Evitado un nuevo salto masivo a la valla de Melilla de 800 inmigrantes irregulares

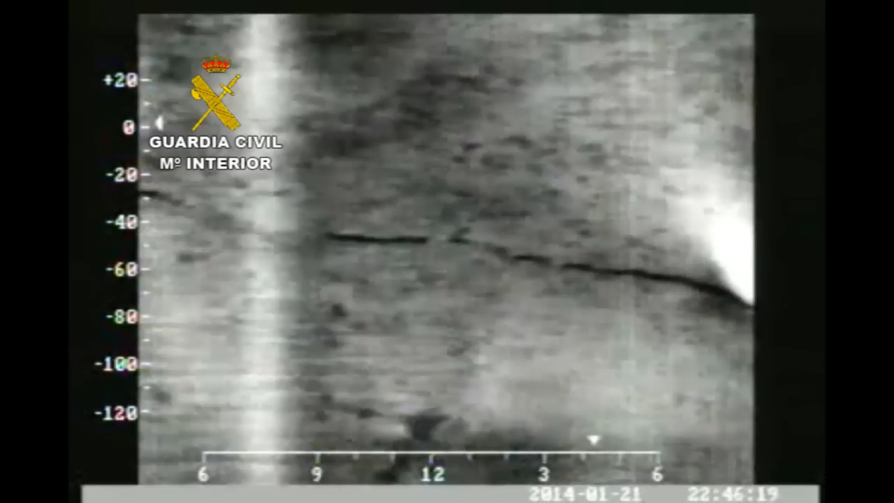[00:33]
el Servicio de Impermeabilización Fronteriza de la Guardia Civil de Melilla observó grandes movimientos de inmigrantes subsaharianos asentados en las faldas del monte Gurubú, en Marruecos.